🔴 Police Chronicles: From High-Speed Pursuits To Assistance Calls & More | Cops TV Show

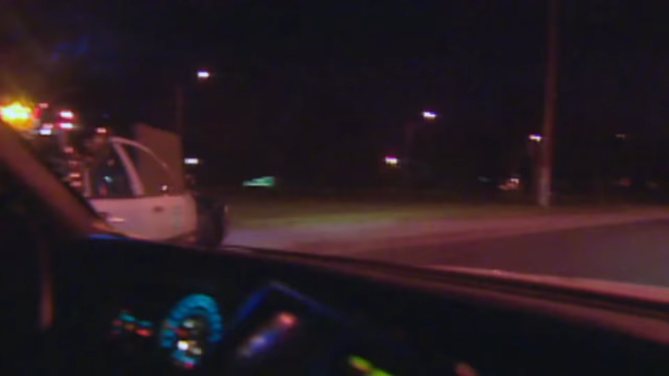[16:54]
There he goes. Okay, we're going to go down on I-15. He's going to that unit on Adams. There we go. I'll tell you what, we're going to head up this way. Running up onto A. Curb.
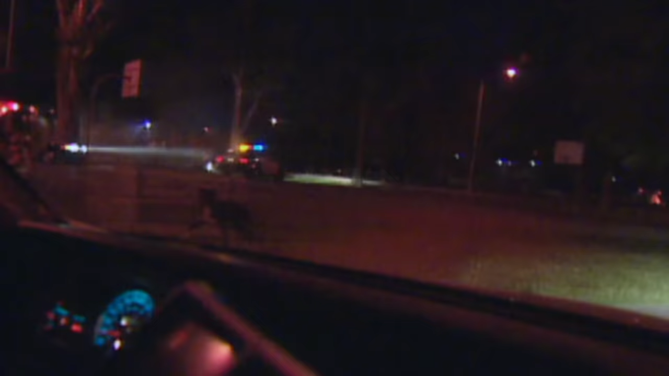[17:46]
Looks like they got him in custody.
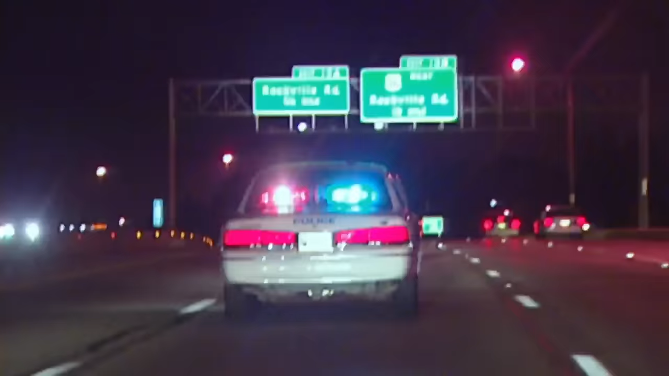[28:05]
I'll go ahead and light him up right at the bottom of the ramp. Okay, here we go. Well, you're going to be, okay, you're past us now. Let the canine car get in front of us.
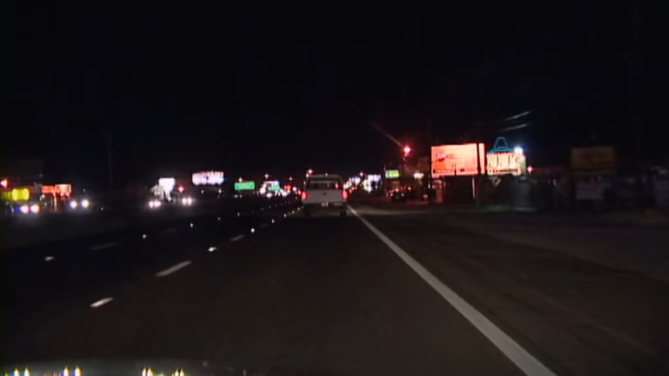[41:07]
This truck doesn't have a license plate light. Stop him, talk to him, see what's going on.